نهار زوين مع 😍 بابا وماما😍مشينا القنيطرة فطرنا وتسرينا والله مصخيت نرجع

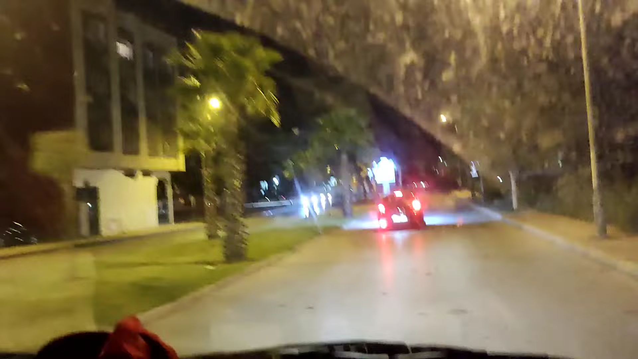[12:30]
صافي هنا سالينا وشدينا الطريق راجعين في حالتنا، غادي يوصلني الوالد للدار
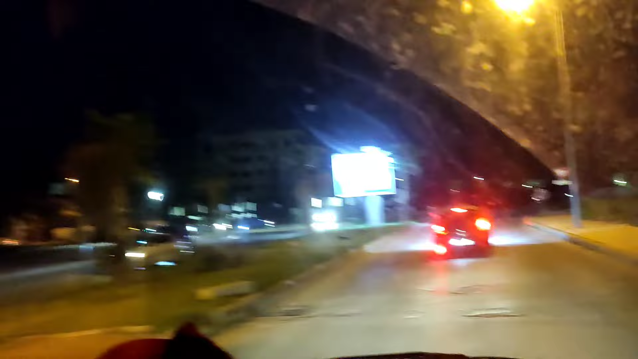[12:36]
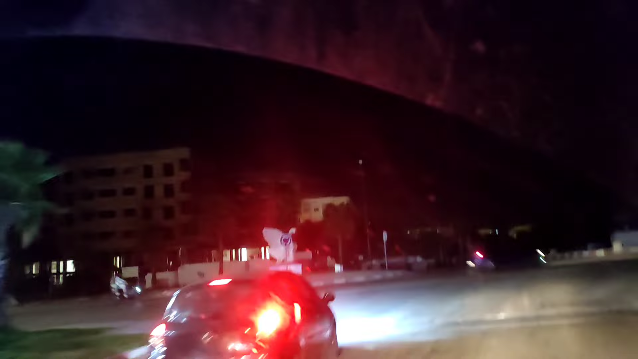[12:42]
وغادي هو يمشيو الوالد عاد يرجعوا لدارهم. هنايا هنا ديال الطريق ديال القنيطرة.